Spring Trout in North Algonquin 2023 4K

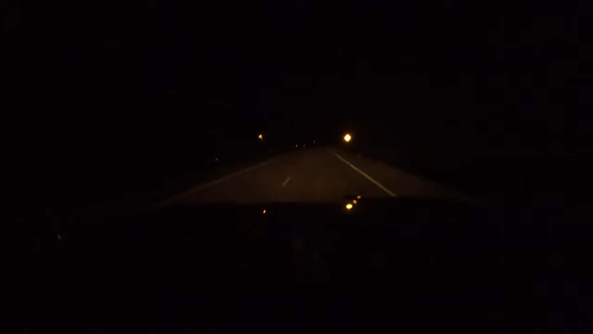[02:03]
Very early in the morning. Probably too dark to catch much in here,